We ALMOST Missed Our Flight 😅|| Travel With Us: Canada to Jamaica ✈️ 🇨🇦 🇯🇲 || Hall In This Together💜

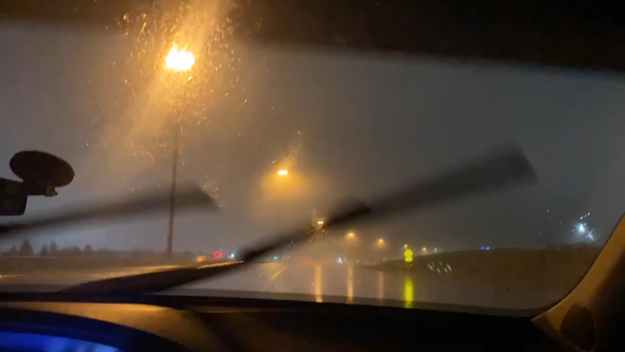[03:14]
I swear Canadian weather can be so tricky sometimes.
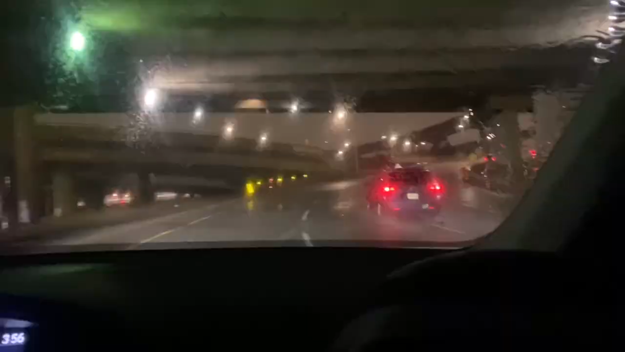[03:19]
It was raining the entire time until we got to Jamaica basically.